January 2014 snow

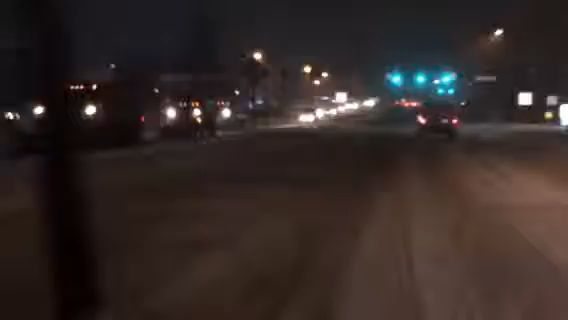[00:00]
Como pueden ver esta nevada es una de las más fuertes de este año, aproximadamente 5 o 10 pulgadas se esperan, son las 10 para la sienta ya en rumbo para casa, gracias a Dios ya estamos llegando, estamos a dos cuadras de mi casa, espero ir tarde del trabajo mañana, no bien, porque vale la pena arriesgarse en estos tiempos.